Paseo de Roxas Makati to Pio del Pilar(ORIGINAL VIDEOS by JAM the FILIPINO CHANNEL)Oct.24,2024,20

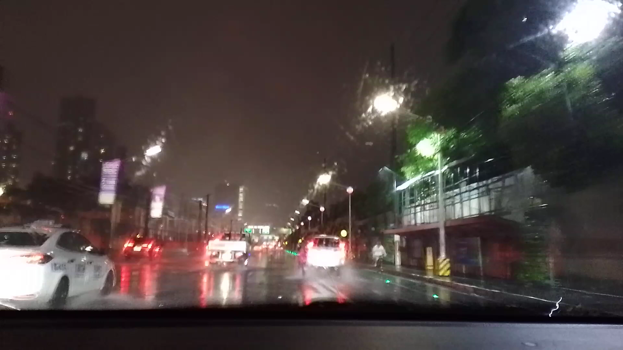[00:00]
So good evening po again mga kababayan ma'am sir. So this is John, the Filipino channel ang inyo pong likod. So today nga is October 24, isang mabagyong araw at gabi ng October 24, 2024. At tayo ngayon ay papunta dyan sa may the residences of Greenbelt.
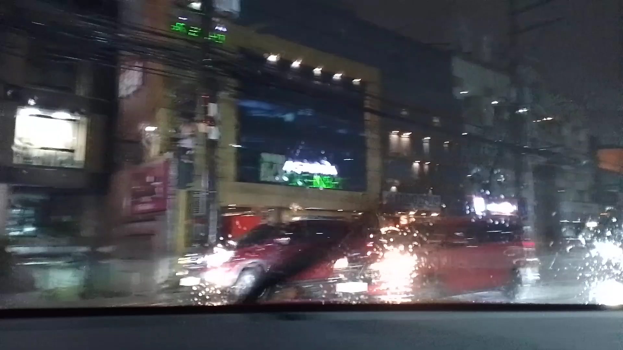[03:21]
Kapote ang maganda ngayon kasi walang silbi ang payong.